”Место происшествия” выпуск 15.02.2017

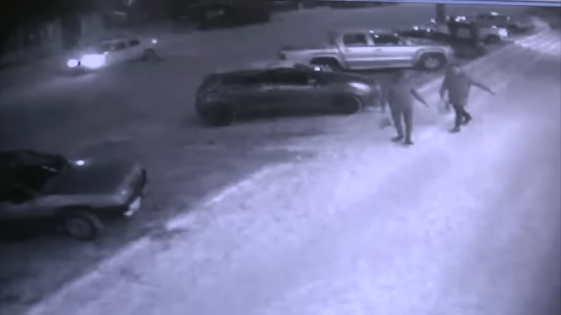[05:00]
на 99-й серебристого цвета от улицы Ленина 102В в сторону улицы Милицейской Приметы жуликов на вид 25 лет,
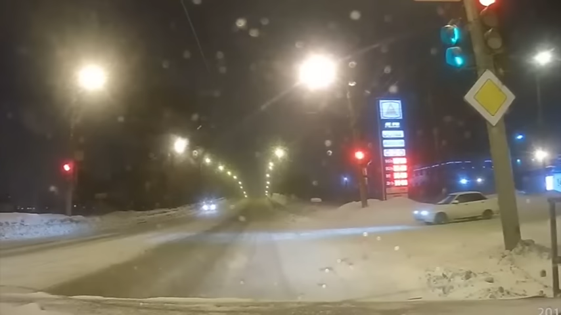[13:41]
Видимо, шофер поздно среагировал на сигнал светофора Чтобы не въехать в попутную машину, он выехал на встречную полосу Проехал перекресток на красный сигнал, а там едва не зацепил встречную семерку и попутную десятку